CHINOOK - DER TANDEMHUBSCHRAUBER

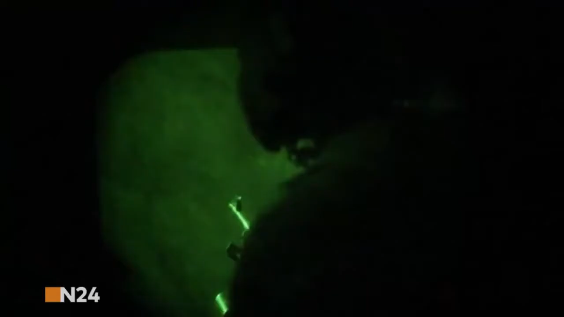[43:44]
Etwa 20 Minuten nach dem Startfeld tippten etwas Seltsames auf.
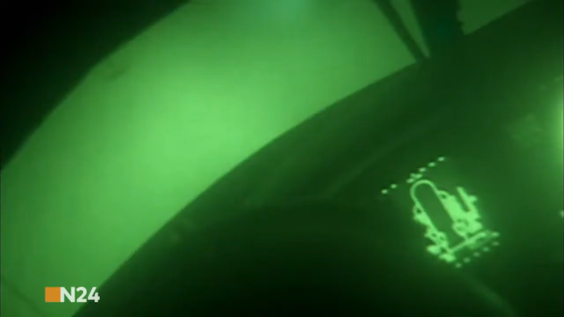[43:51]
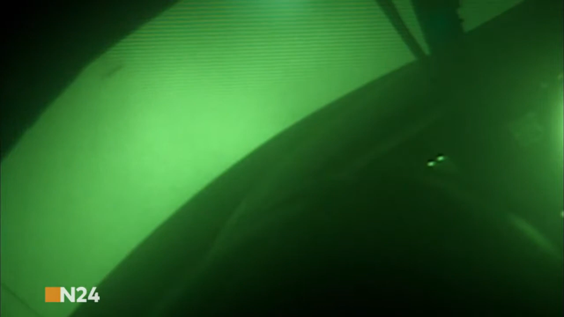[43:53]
Aus dem Augenwinkel habe ich gesehen, dass sich der Hubschrauber vor mir nach rechts geneitert.
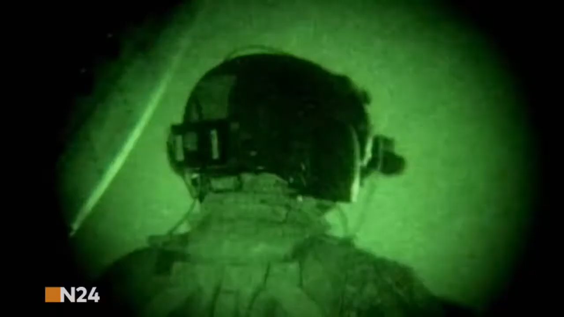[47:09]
Es hat funktioniert. Alle waren erleichtert.
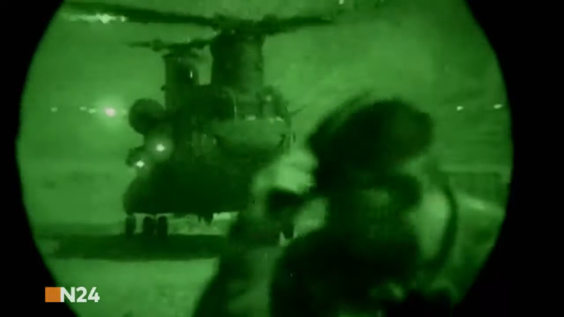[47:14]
45 Minuten später landen die Chinooks in Tatschi.
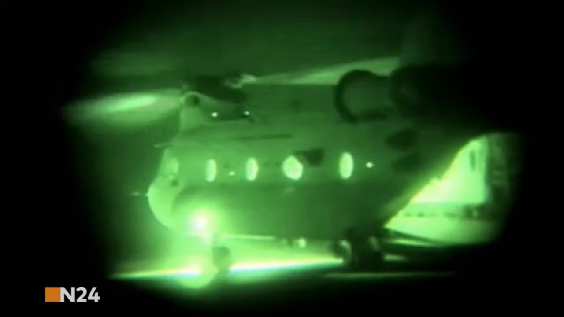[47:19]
Ohne den neuen Computer hätte das vielleicht ein böses Ende genommen.